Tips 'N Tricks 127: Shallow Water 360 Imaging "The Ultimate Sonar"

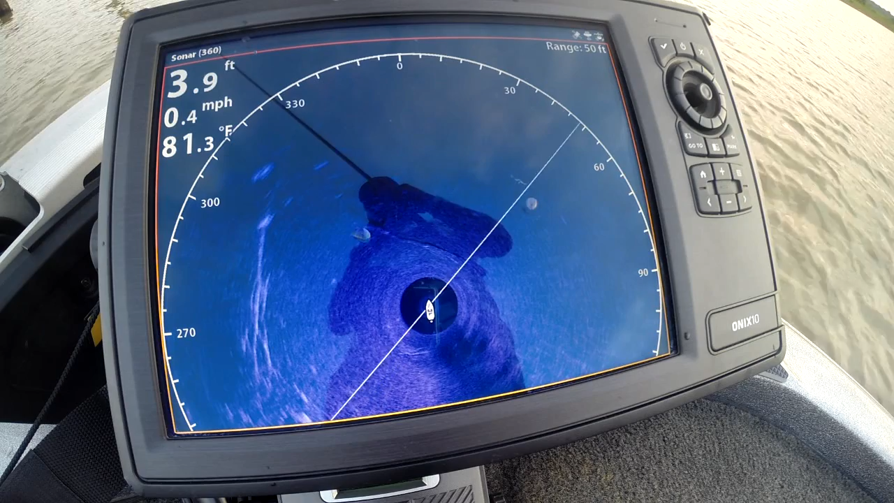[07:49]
On screen: depth 3.9 ft, water 81.3°F, speed 0.4 mph
is what you have to have on your boat. I mean, if not, you're fishing in the dark. Oh, what do we got coming up there in front and left? We've got another one with, I think, another log it almost looks like. Look at the branch right here. Look at this veed branch behind this tree. There was a fish over there on the right because it refreshed and it's gone now.
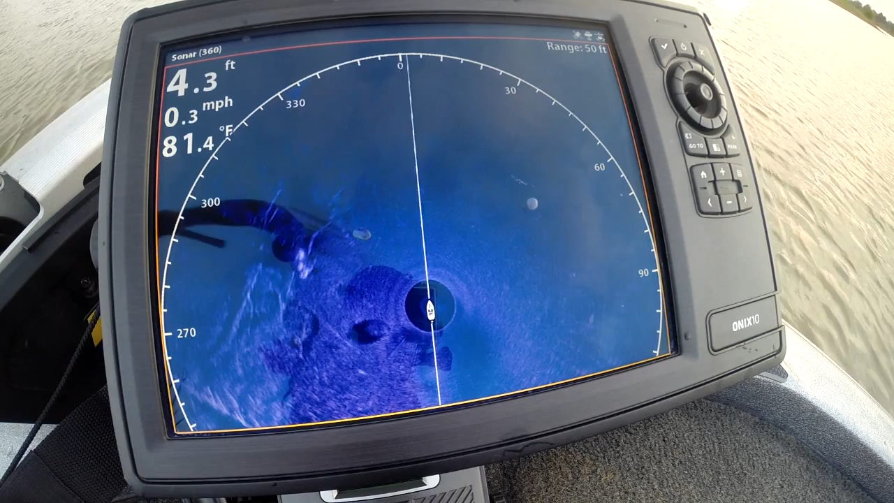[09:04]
On screen: depth 4.3 ft, water 81.4°F, speed 0.3 mph
There's that tree. Just tell them down. There's a lot of stuff to fish here. You would have come in here. You would have seen about four or five trees and that's all you would have fished.
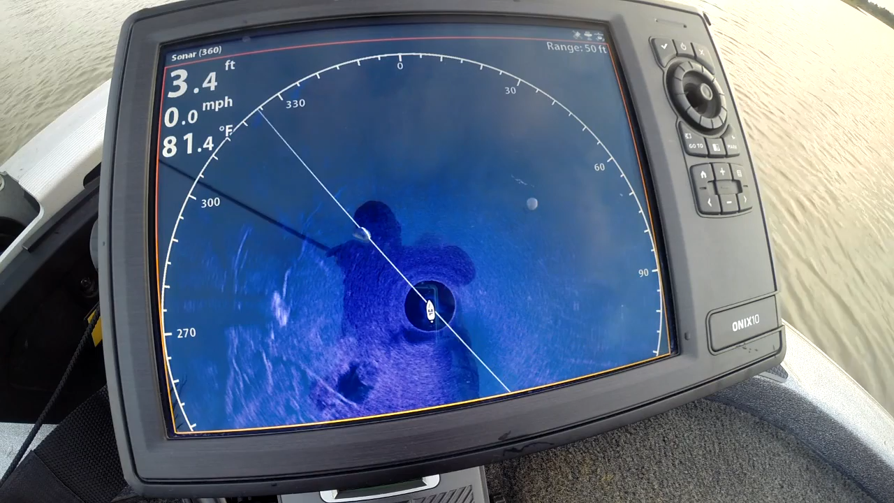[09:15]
On screen: depth 3.4 ft, water 81.4°F, speed 0.0 mph
You may not even stopped. We got something up there at the top. It's starting. Look at about 330 degrees. What I'm looking for is changes. Changes from every time it refreshes.
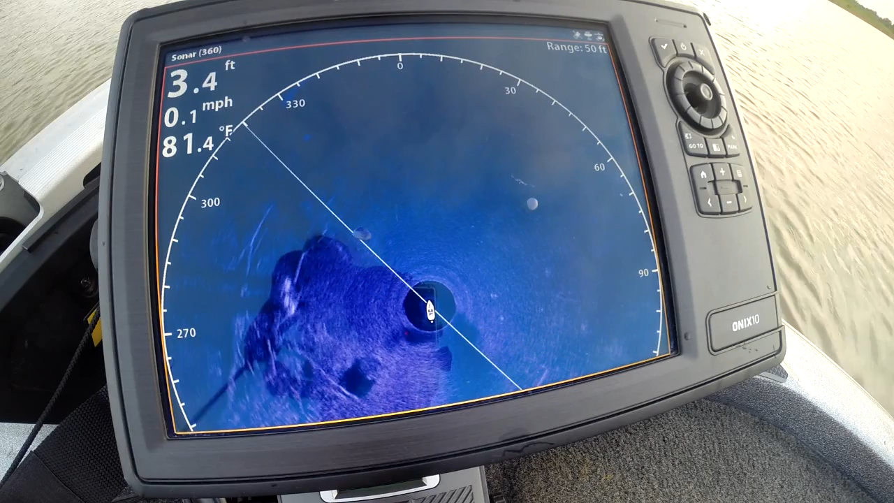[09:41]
On screen: depth 3.4 ft, water 81.4°F, speed 0.1 mph
Oh, wow. Whoa, whoa, whoa, whoa, whoa, whoa. Look at that log up there.
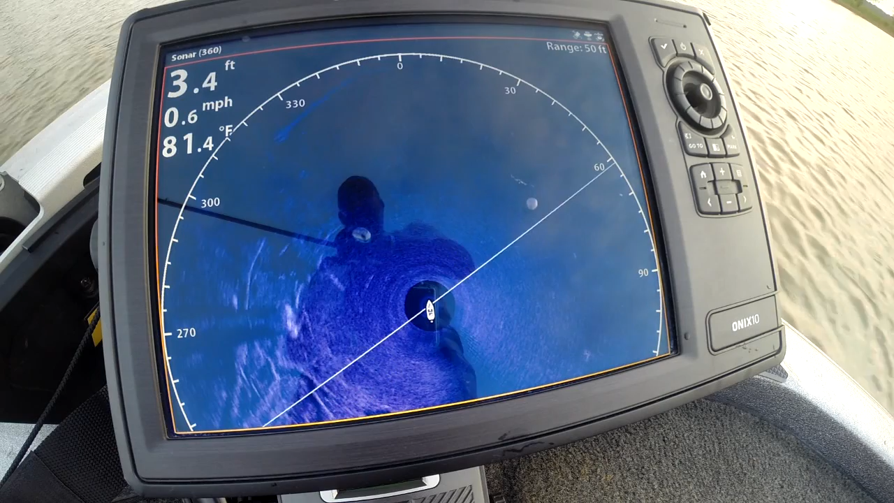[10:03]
On screen: depth 3.4 ft, water 81.4°F, speed 0.6 mph
Let's slide in there just a little bit closer to it. Look at the size of that log.
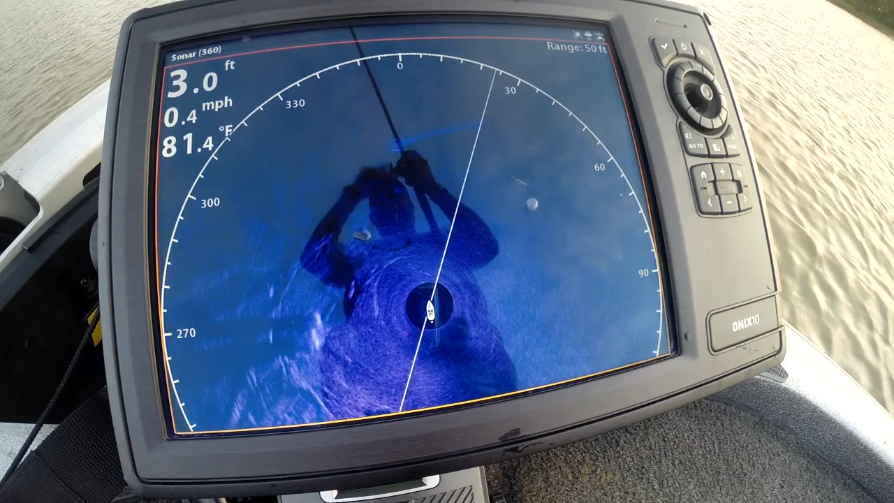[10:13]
On screen: depth 3.0 ft, water 81.4°F, speed 0.4 mph
Right there in front of us. Right in front to the right. Just a hair. We slipped a little bit to the wrong direction. Look at all those branches. 2.9 foot of water. This is going to amaze you, ladies and gentlemen.
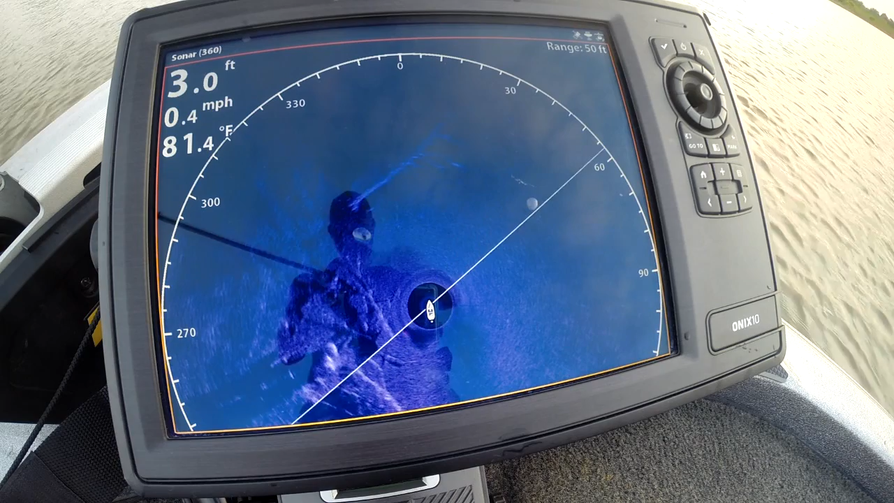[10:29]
On screen: depth 3.0 ft, water 81.4°F, speed 0.4 mph
Watch this.
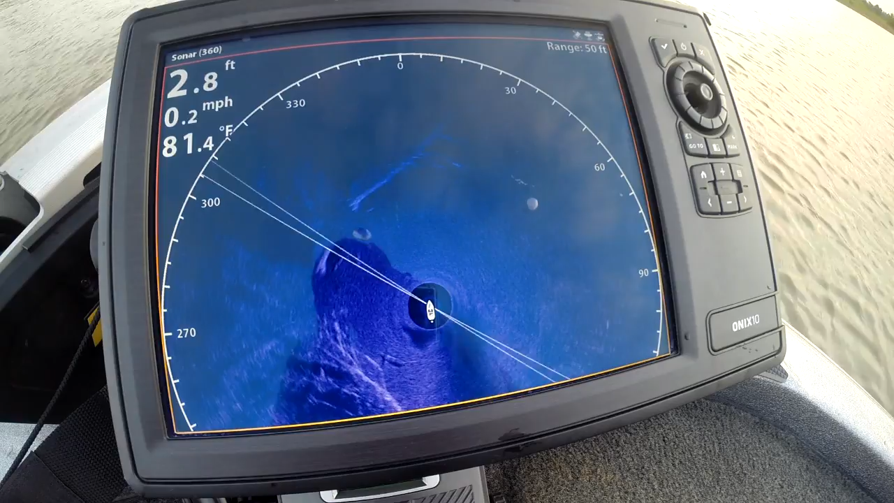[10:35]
On screen: depth 2.8 ft, water 81.4°F, speed 0.2 mph
This is what's directly in front of us here. And this is what we just came past.
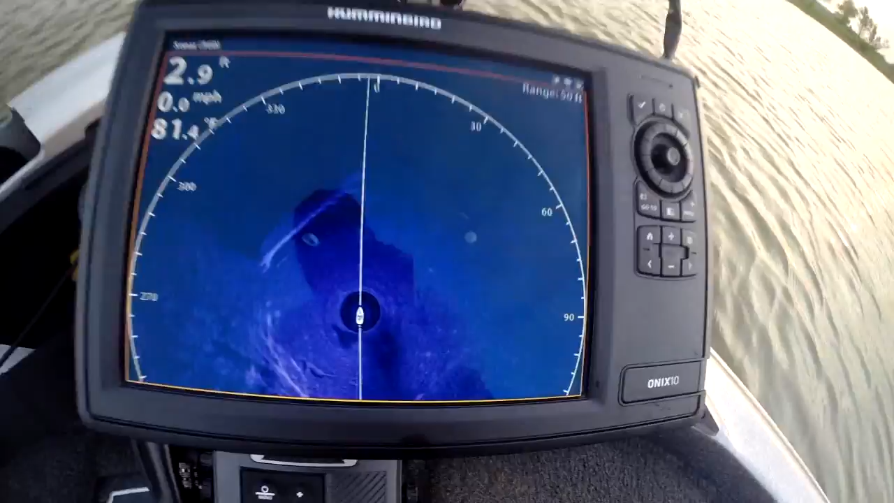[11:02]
On screen: depth 2.9 ft, water 81.4°F, speed 0.0 mph
This is a big log out in front of us.
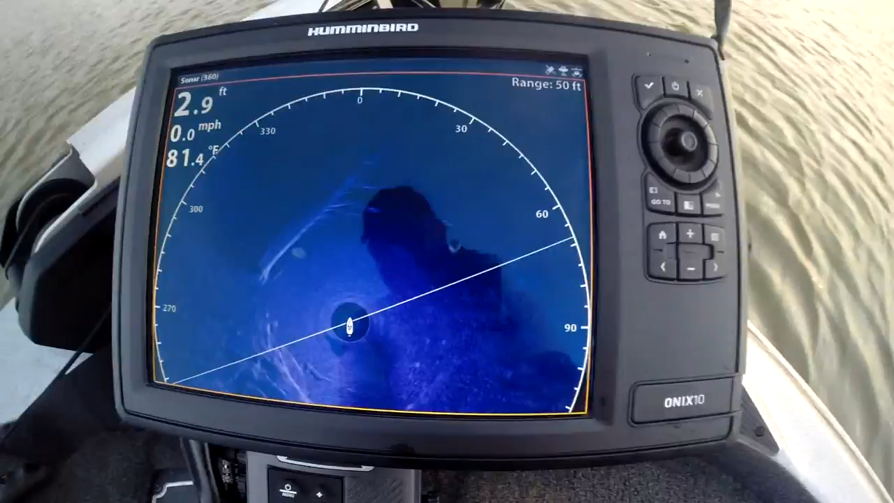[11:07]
On screen: depth 2.9 ft, water 81.4°F, speed 0.0 mph
This tree right here, that tree right there, is right over here.
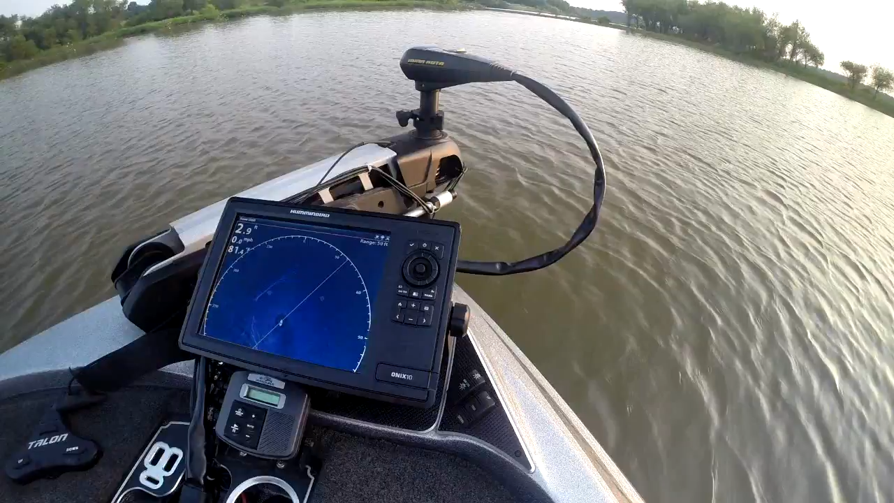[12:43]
That is the power of 360 imaging. Look at that. Isn't that the world's most powerful sonar? Hands-free, foot-free. The unit's doing the work. It's about 360. The hummingbird is doing all the work for you. You're not having to do anything. This is fish catching radar. It's going to show you the structure underneath the water, stuff that you'd never find before.